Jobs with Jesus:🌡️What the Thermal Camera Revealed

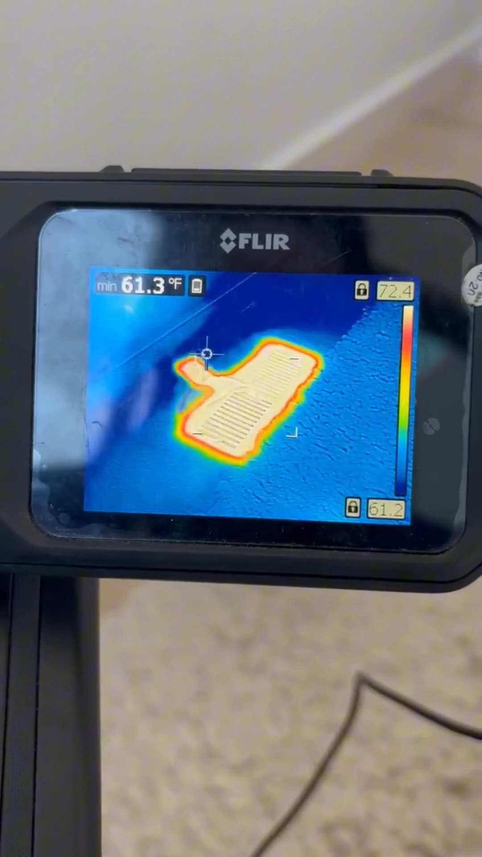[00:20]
On screen: min 61.3°F
thermal camera okay but let's take a look
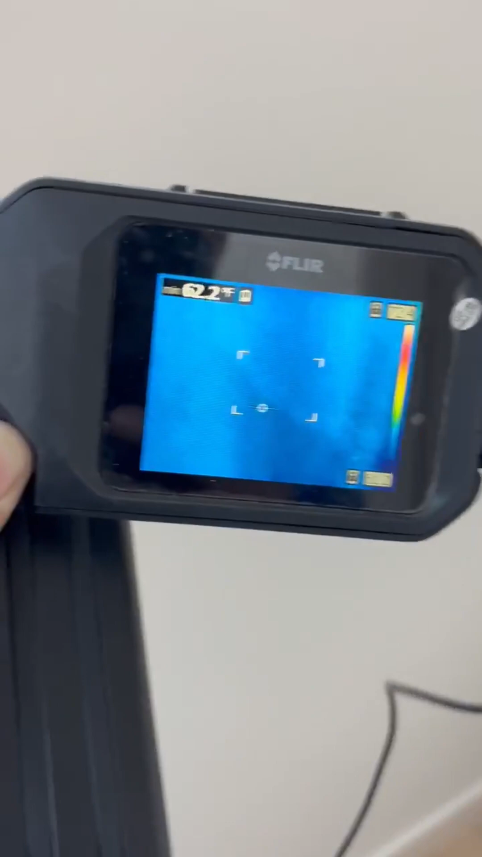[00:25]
at the other walls let's take a
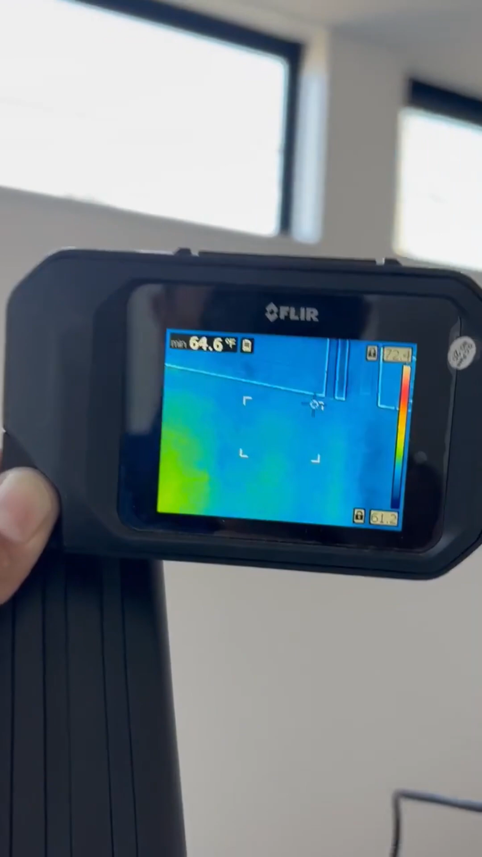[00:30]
look at the walls and
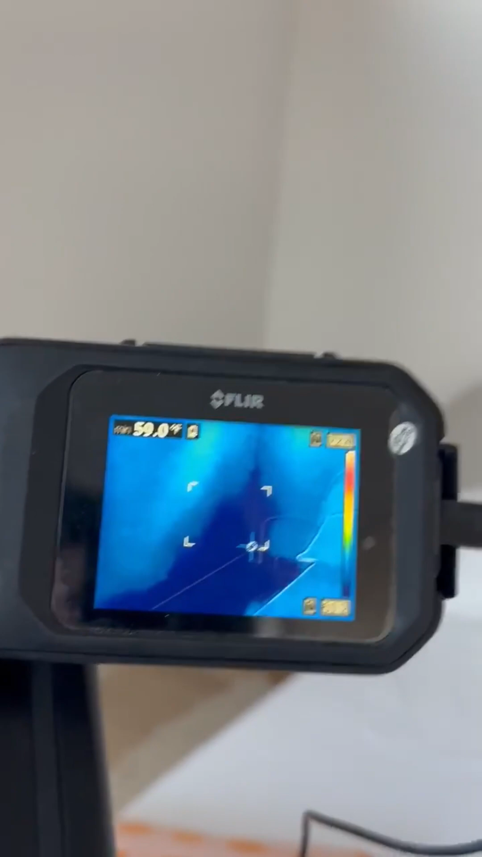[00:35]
that part is very cold 58
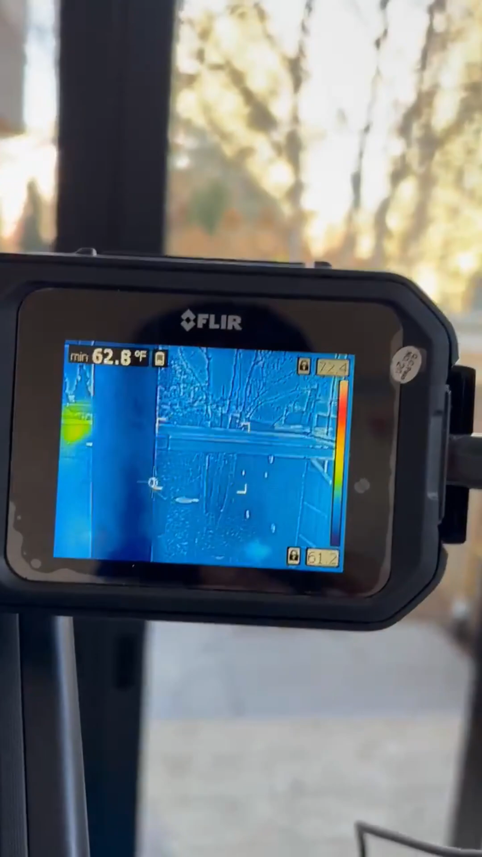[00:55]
On screen: min 62.8°F
59 about 62 60 degrees okay this will this wall is around 64 degrees
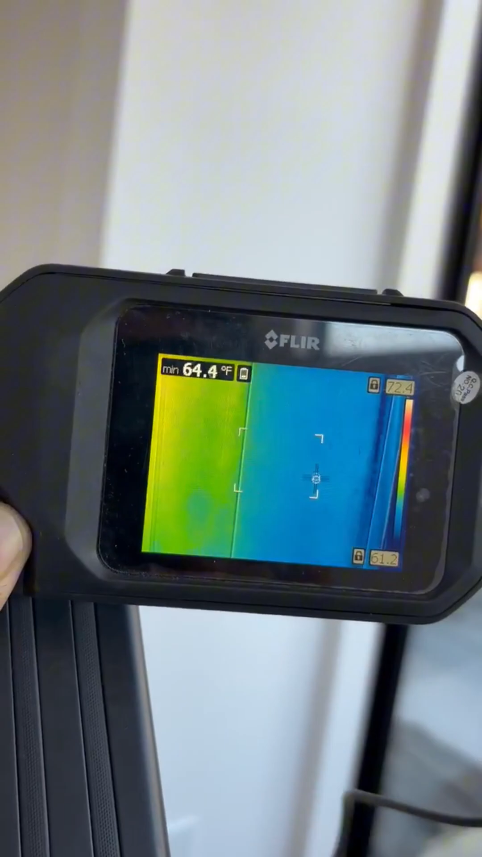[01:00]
On screen: min 64.4°F
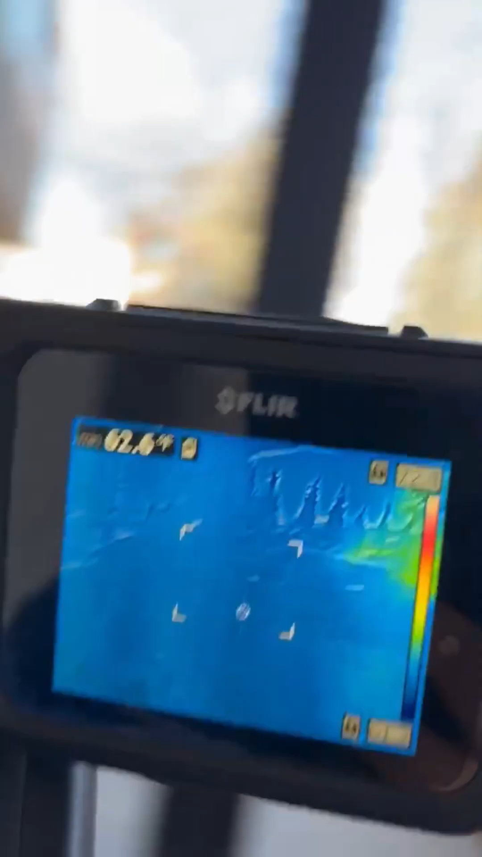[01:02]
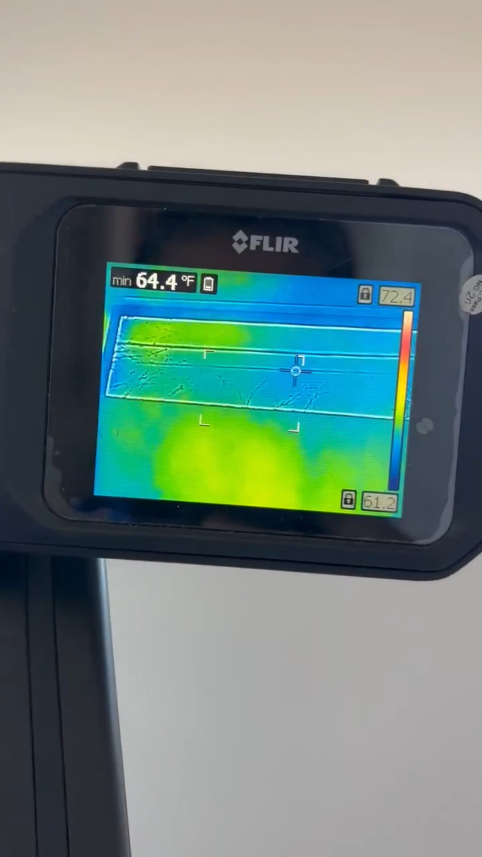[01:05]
On screen: min 64.4°F
yeah but that part of the house is very cold there is no good insulation
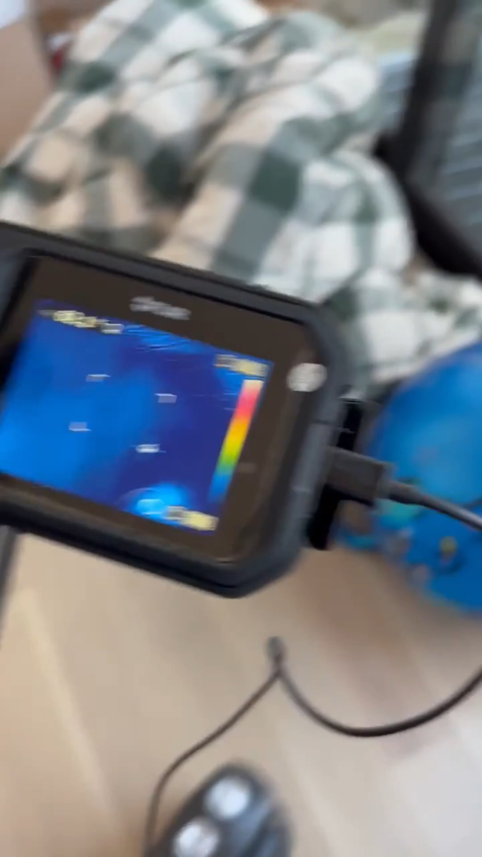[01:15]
I don't even know what's below here maybe there is a crawl space uh-huh
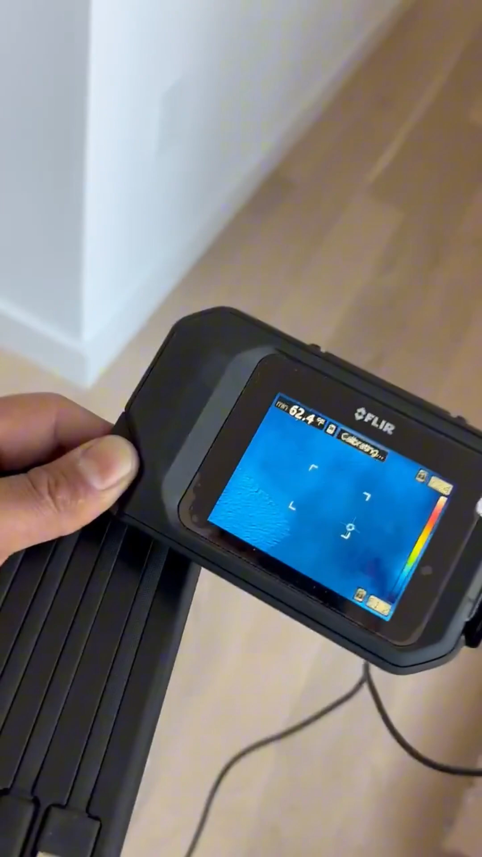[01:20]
because the whole floor should be
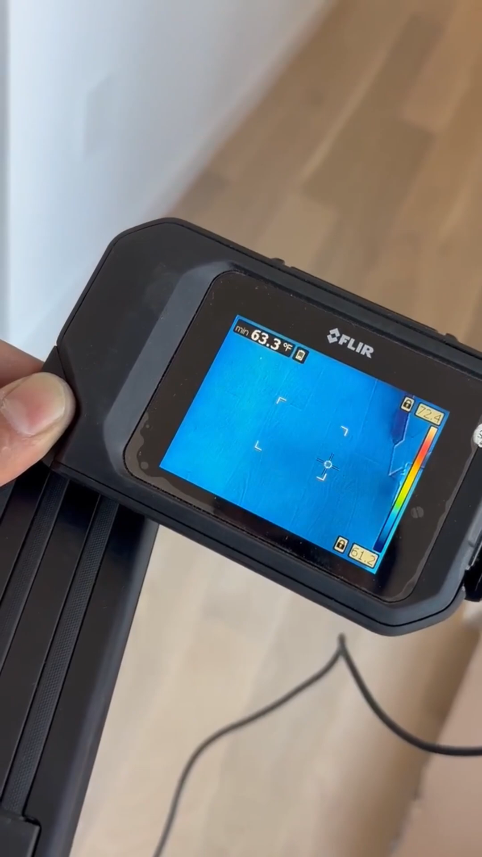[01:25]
On screen: min 63.3°F
the same temperature or almost but we are at a round
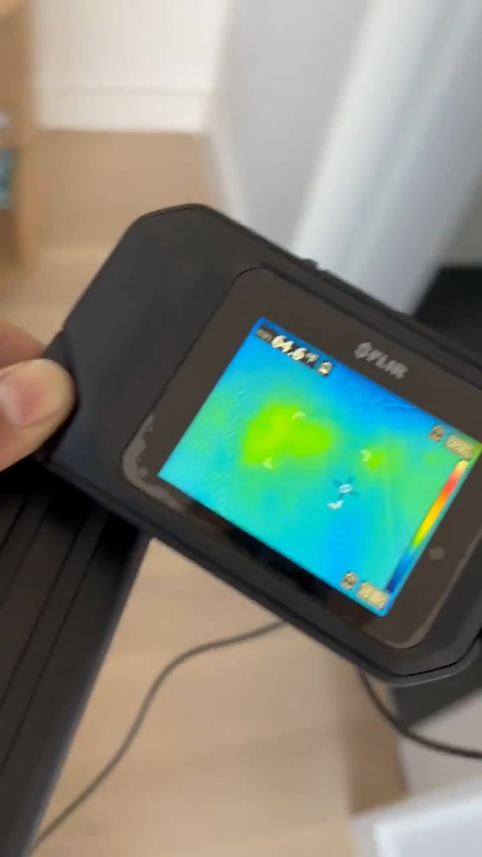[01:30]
of one overhead is getting better but